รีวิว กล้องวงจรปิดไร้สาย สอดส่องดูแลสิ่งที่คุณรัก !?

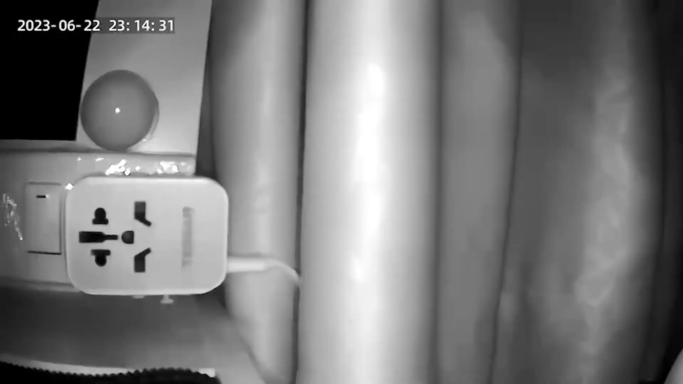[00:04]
กล้องวงจรปิด นะครับ Human Detection ครับก็คือเราจะรู้ว่าใครเนี่
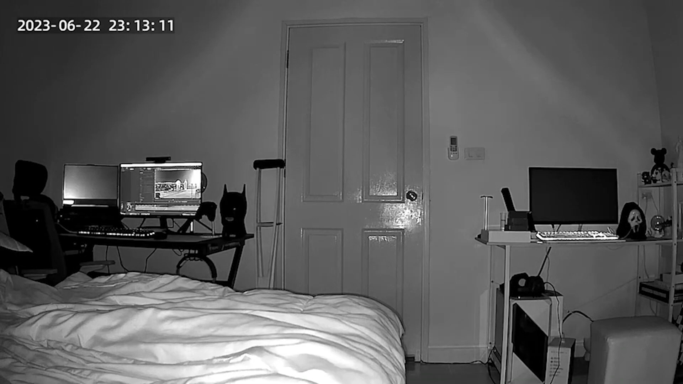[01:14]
Detection นะครับรวมไปถึง Human Detection
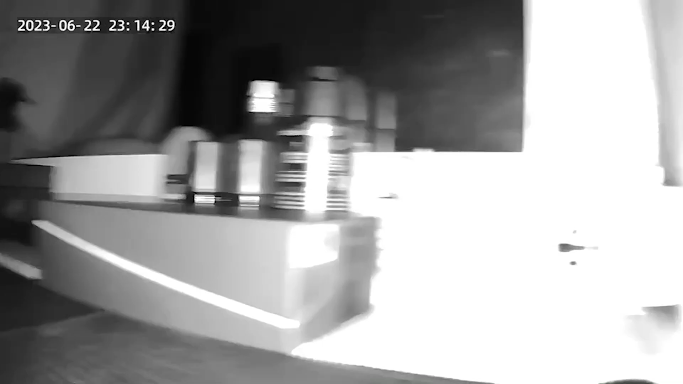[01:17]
ครับอุกก็คือ เราจะรู้ว่า
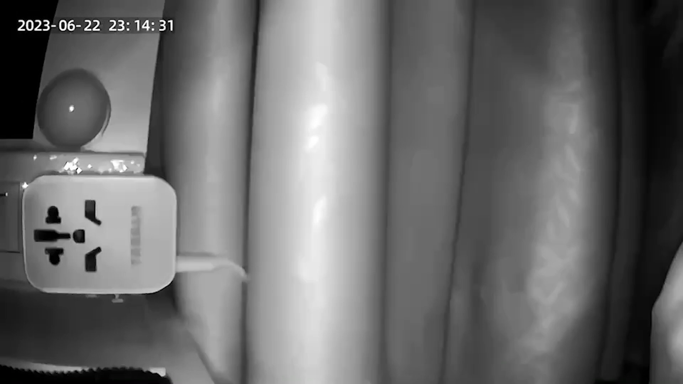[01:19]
ใครเนี่ย ขยับอะไรเงี้ยมันก็จะติดตามเลยนะครับด้วยกล้องตอนนี้นะครับ จรราคาไม่ถึง 1,